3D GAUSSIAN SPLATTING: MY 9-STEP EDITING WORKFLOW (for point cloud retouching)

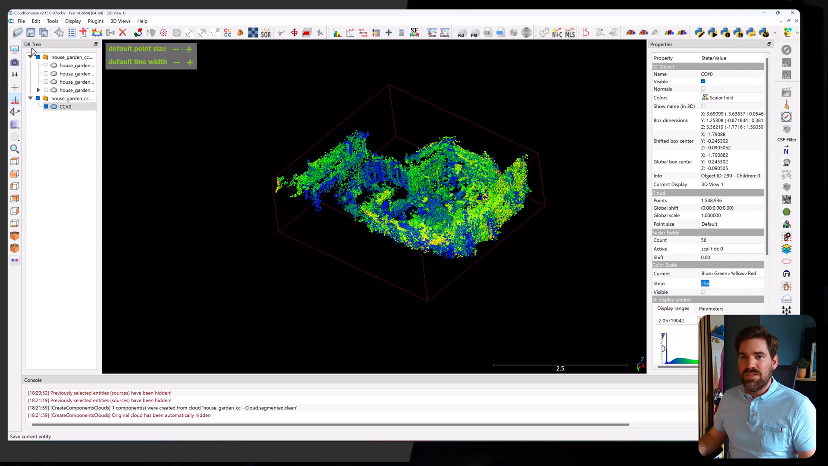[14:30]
And in two formats, the first format will be PLY. Okay. And I will call that house garden cc cleaned. I save it. And binary is fine. And the second thing that I do is file save this point cloud as an LAS file format with the name. Let me check the name that I had house garden.
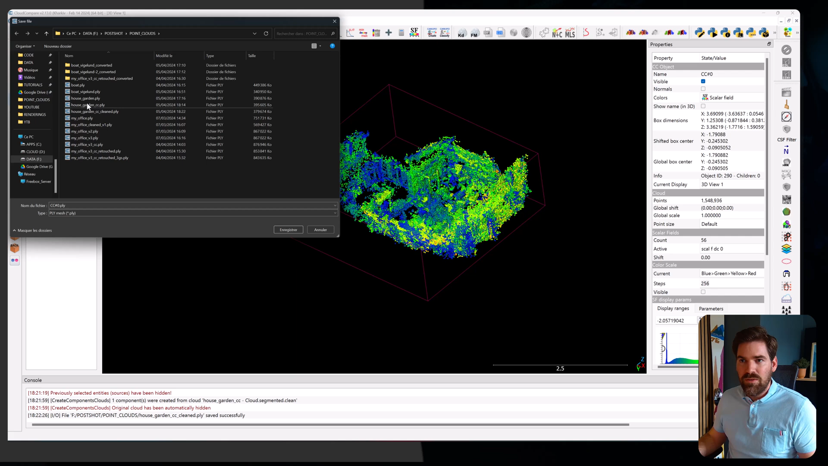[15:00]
So LAS file format house garden. This will allow me to showcase some cool stuff that we can do.